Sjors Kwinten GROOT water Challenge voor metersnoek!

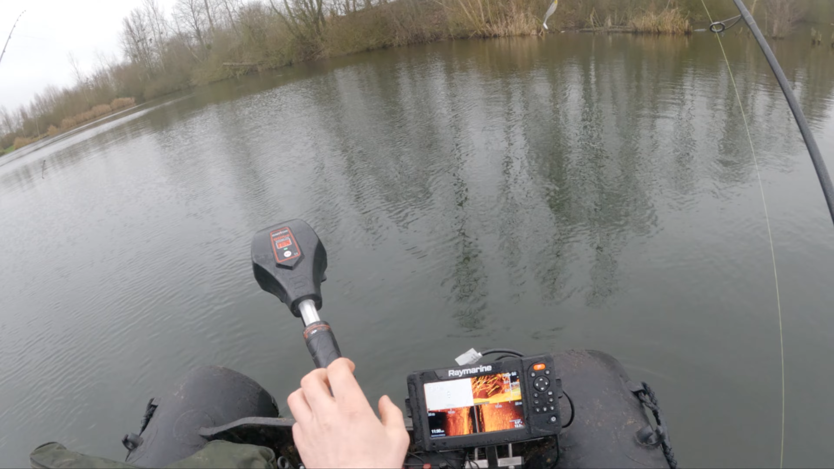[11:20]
We gaan over een boom heen. Daar liggen de snoeken tussen, jongen. Denk ik. Hoop ik. Misschien. Misschien ook niet.